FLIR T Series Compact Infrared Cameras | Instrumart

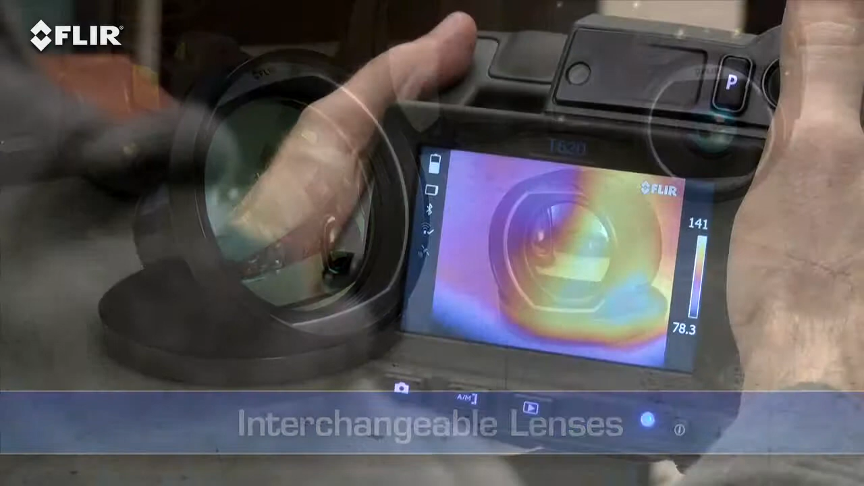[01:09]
Autofocus is another way T-Series makes thermal inspections more efficient.